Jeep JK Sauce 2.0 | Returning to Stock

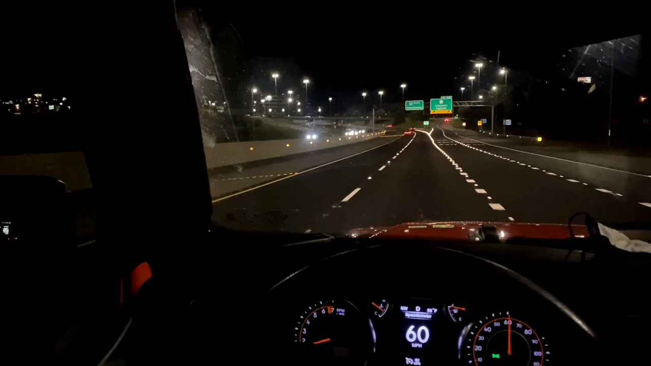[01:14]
On our way to pick up some JK parts. We're picking up some, like, a full stock suspension system.
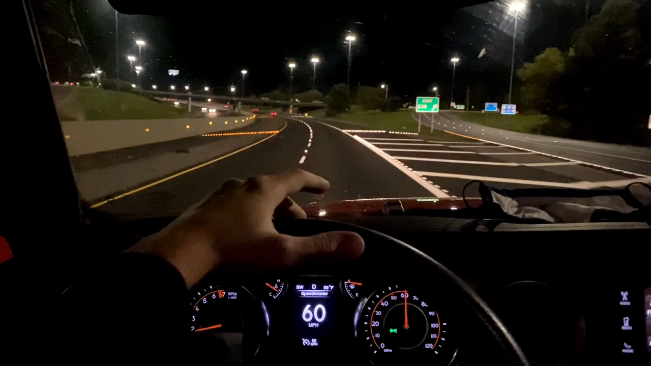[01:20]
A good friend of ours, Facebook page, had, you know, stock parts for the JK. So what we're gonna do is we're gonna take out all of that squeaky stuff that's in the JK right now. We're putting it back to stock to kind of eliminate, you know, some issues that were happening, and then also just to start off with a fresh platform. So up to right now, we're just driving on a Saturday night, and that's where we're headed. So I'll kind of give you a little update once we get there and check it out.